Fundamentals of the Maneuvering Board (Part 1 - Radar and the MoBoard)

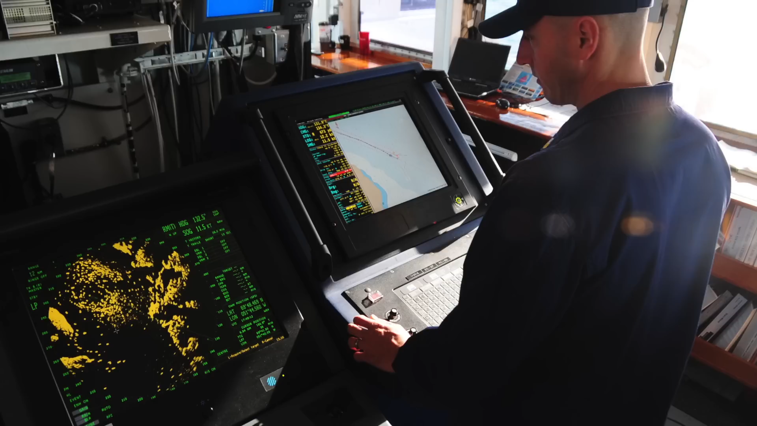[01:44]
When dealing with mow boards, we'll deal mostly with relative motion, so it's a good idea to keep the radar in relative mode.